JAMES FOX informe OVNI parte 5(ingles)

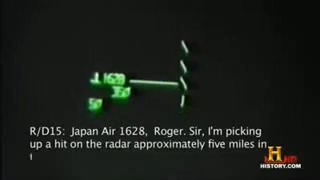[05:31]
Hello, sir. Approximately 5 miles in trial, your 6 o'clock position. Do you concur?
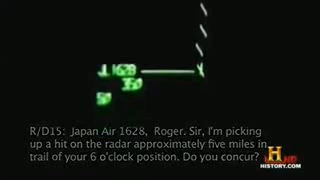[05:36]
Japan Air 1620, and if you're able to identify the height of aircraft,
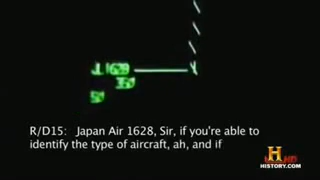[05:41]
if you can tell whether it's military or civilian. I think